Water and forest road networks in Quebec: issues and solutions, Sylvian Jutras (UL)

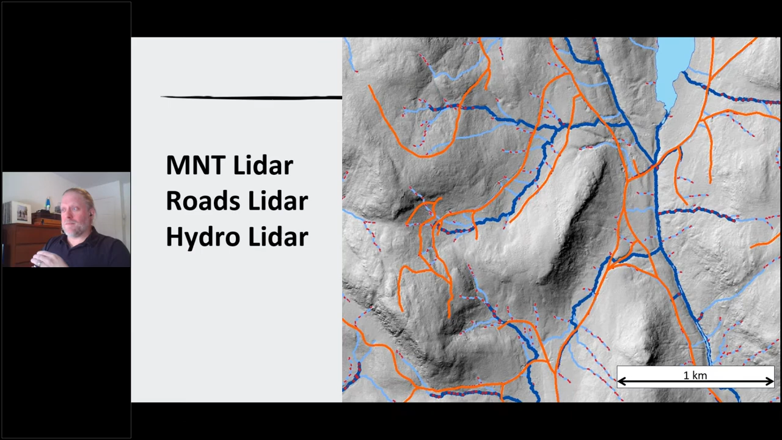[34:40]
And then when we replace the hydrological network that was not very precise by something much more precise derived from LiDAR, we have much more information and most especially we can deduce where our culverts. So at the moment, with just the help of a a few students, a couple of months of work, then we have a new map of streams, new maps of roads and new maps of potential location of culverts, which is extremely useful. And there's absolutely nothing stopping the government of Quebec of doing that
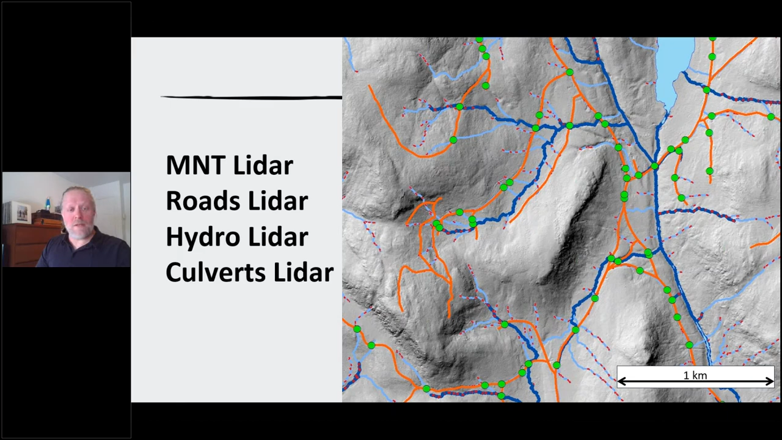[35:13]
for its old territory in the coming months. There's just the data data is there. There's no excuse now. So what will we do with this information?